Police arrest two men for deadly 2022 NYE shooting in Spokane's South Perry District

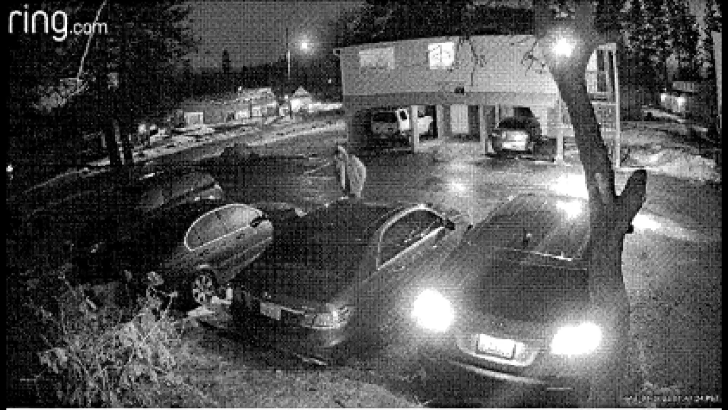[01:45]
And police say Harvey's own mother identified her son in surveillance video captured moments after the shooting. According to court documents, she told detectives her son broke into her apartment last December, wearing only underwear and shoes, saying he needed to get rid of everything because it had blood on it.